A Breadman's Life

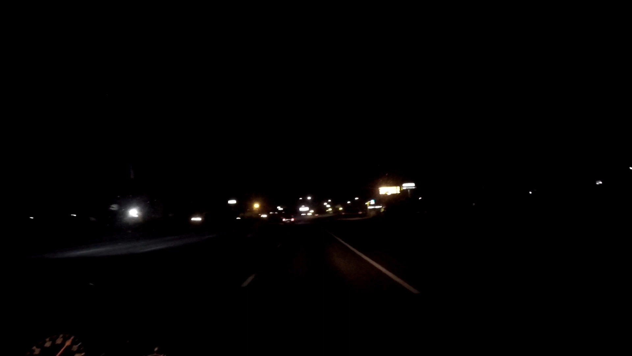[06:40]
finally made it to our exit after about a 15 minute drive or so head off and go over to the depot about a mile and a half away and go get our bunches of bread today get them loaded and get them to the stores so let's do it all right guys I'm at the depot